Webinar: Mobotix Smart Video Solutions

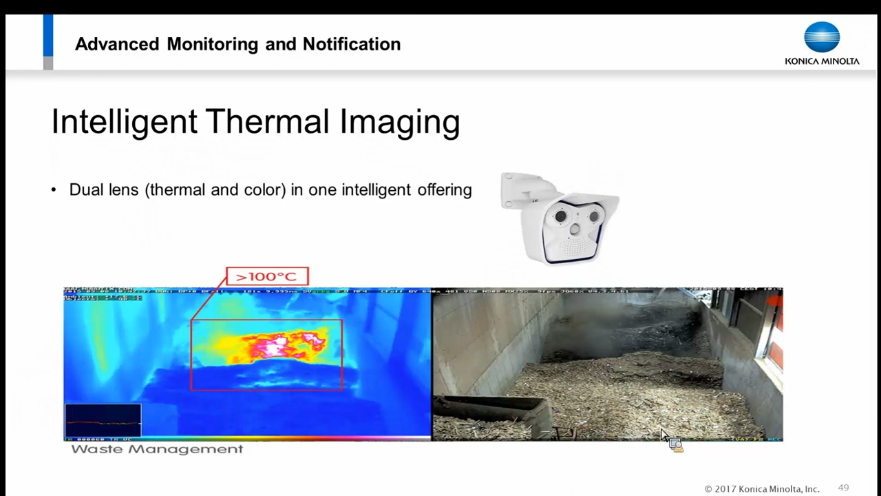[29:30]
In this case, it's one camera, two lenses. One of the lenses is thermal. The other lens is color optical. And to be able to notify when these changes take place. Keep in mind, this is an intelligent system that can send emails. They can make phone calls. They can send text messages. They can pop up on screens. So what are we looking for?
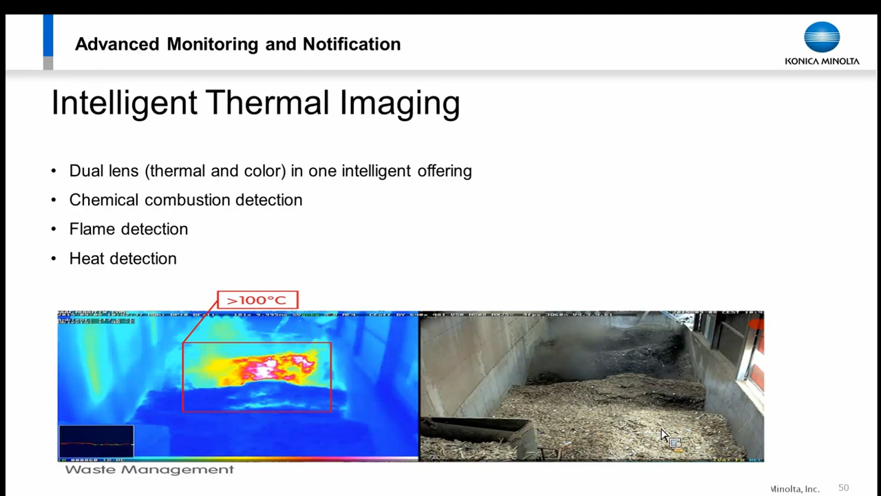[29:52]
There's a temperature change. Maybe something got too hot or something got too cold. And a workflow was created to be able to notify. Here's an example of a wood processing plant. This is OCB wood.